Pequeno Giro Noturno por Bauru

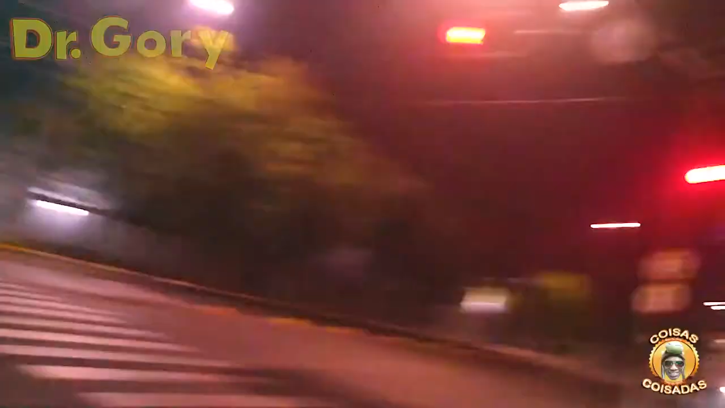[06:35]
Antes era... Antes era um pai. Pronto atendimento infantil.
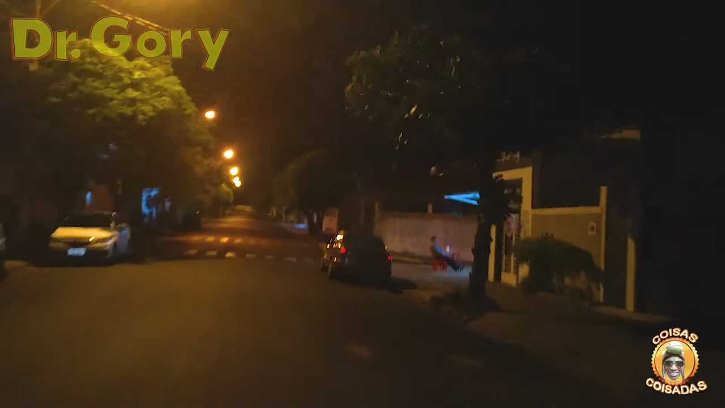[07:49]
Eu acho que os... Ah, o boteco tá aqui ainda. É, boteco, é. Os botecos... Os botecos serão eternos. Ah, os botecos não podem morrer. Os bais não podem morrer. Acho que eu servia pra ser um botequeiro, viu? Assim, dono de boteco. Aí eu saio catando os pingaiados que desse trabalho. É. Os caras que não pagavam, já ia tesourar já. Ó, filho, você tem uma conta parada aqui. Ah, mãe, não. Já era. Não adianta, mãe. É que você não bebe mais fiado nem a pau.
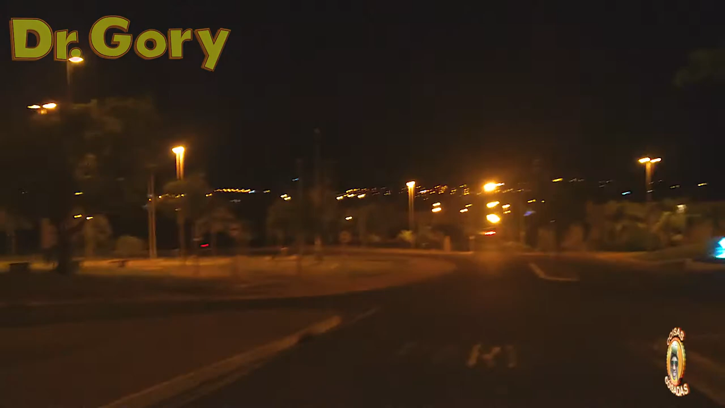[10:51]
Bom, se não tiver filmando, qualquer dia eu filme direito os lugares que eu passei e coloco esse áudio na autofilmagem. Aqui é o seguinte. Você passar no meio da rua, ele dá um troco. Agora você passar pra erbeira na guia, não dá nada.
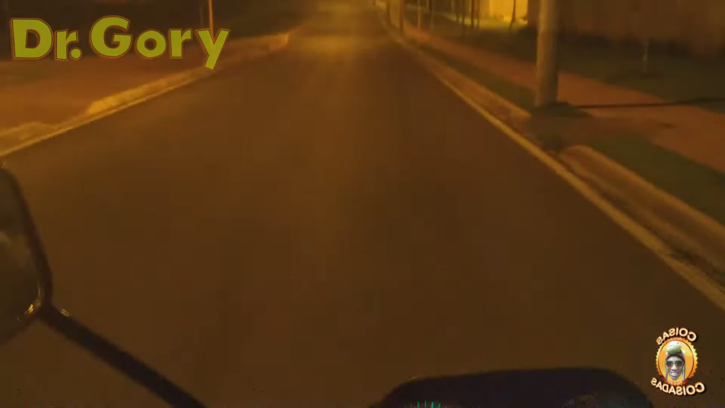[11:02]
Aqui já é frio, normal. Quanto ao calor que for, aqui é frio. Imagina agora. Aí vai cedo, filhote. Hum, esse carro sozinho, nas paragens. Eu não vou passar pelo escuro. Porque o Nilson Morosinho tem medo de escuro. Eu passei no escuro outro dia e falei, olha, tá coisado esses buracos aí. Então não vamos passar no escuro. Né, porque tá escuro, tá escuro, tá escuro. Essa rua aqui só sobe, hein.